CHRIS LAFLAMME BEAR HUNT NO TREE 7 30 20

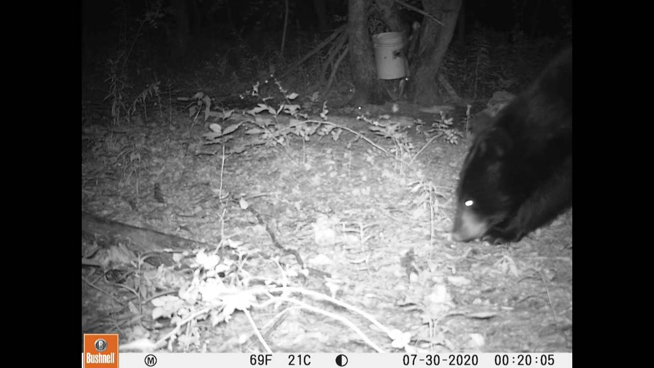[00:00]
Hi this is a trail camera. This is showing you some of the bears that the dogs are treeing. I have a little video later on but I didn't go to auto on the Nikon 410 or whatever it is. Here is a porcupine which is the worst thing that can happen to you when you are running dogs.